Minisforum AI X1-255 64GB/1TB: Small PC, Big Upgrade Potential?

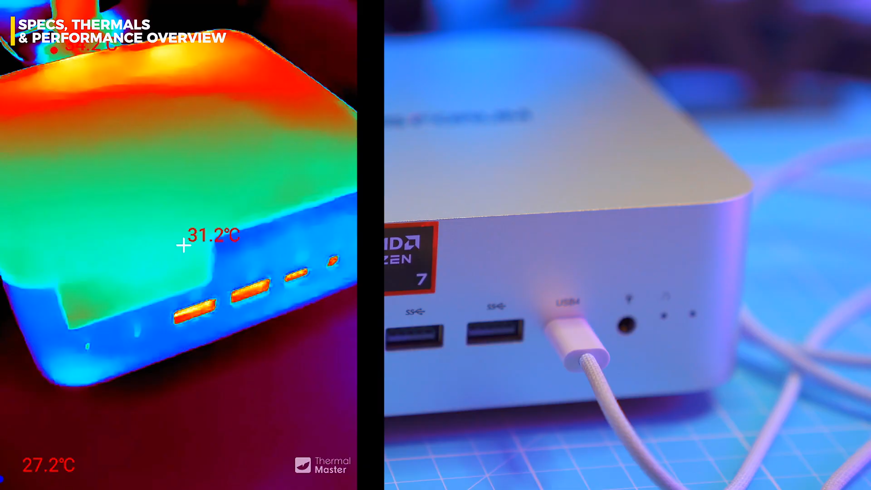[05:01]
On screen: spot 31.2°C
now let's talk heat. i broke out the thermal cam and checked the exhaust.
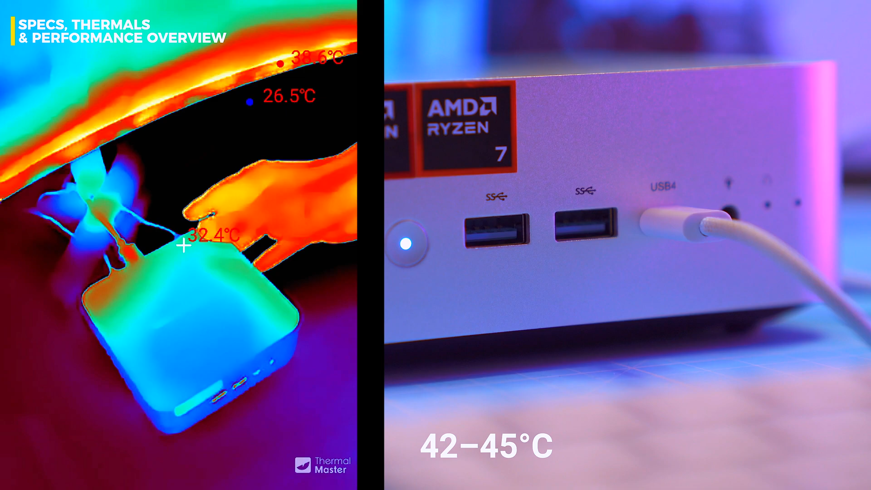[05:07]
On screen: spot 32.4°C
at air exit mainly through the back, averaging 42 to 45 degrees celsius on the load.
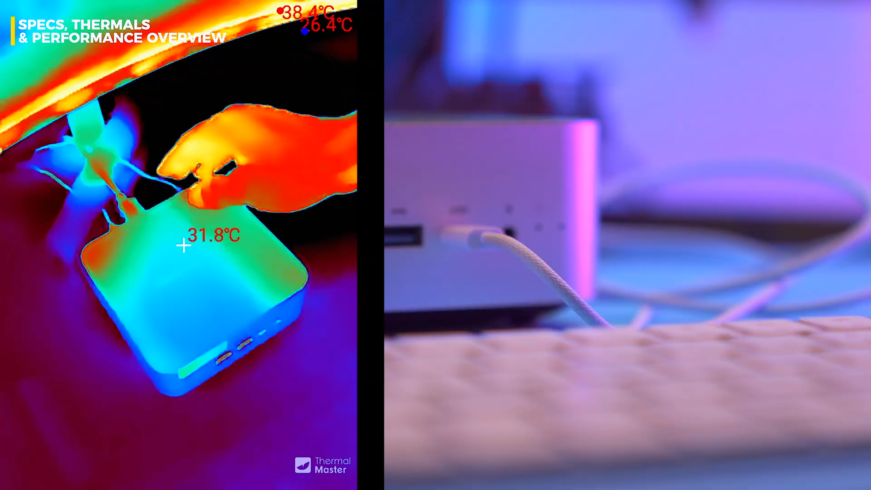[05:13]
On screen: spot 31.8°C, max 38.4°C
nothing scary but don't shove it into a closet shelf. at idle power draw sips just 7 watts.